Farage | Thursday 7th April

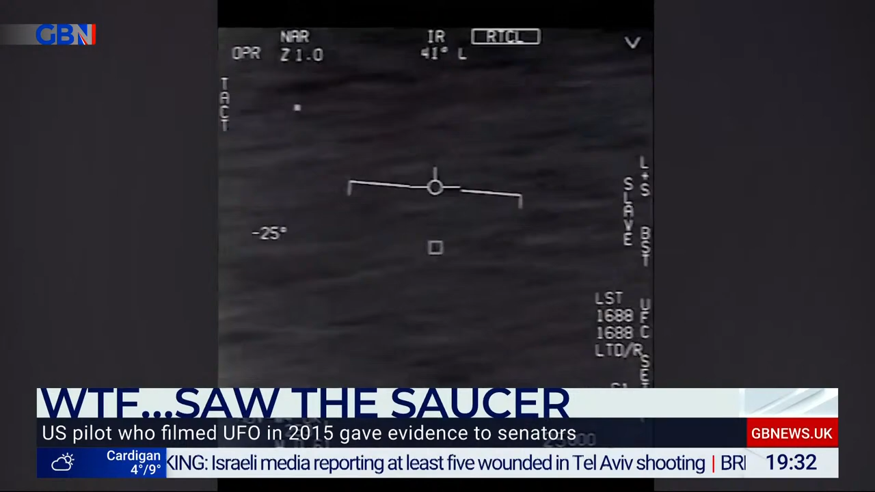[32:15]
If you are listening on radio, basically, it's, well, it's kind of black and white kind of images that you see in airplanes there. And it's a little, I don't know, almost, you could say an almost tic-tac shape thing, I suppose. And it's been locked on. You can watch us on YouTube, remember, as well, so if you really want to see it.